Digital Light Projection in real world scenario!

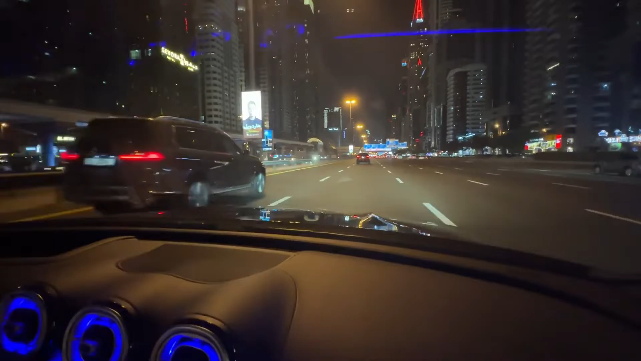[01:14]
It will actually warn me and if I move over and approach this car, you can actually see a project a symbol in the road warning me that I am too close to the vehicle in front. That is one of the incredible features of the digital lighting system from Mercedes-Benz.